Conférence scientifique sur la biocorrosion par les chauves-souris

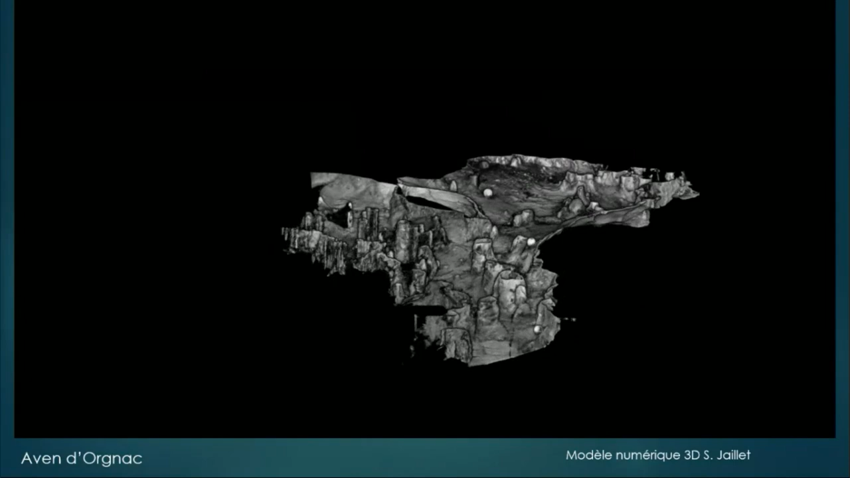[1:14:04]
En fait, là, c'est la même zone. Là, vous voyez, toutes les stalagmites, en fait, sont affectées et on retrouve ces formes découpées.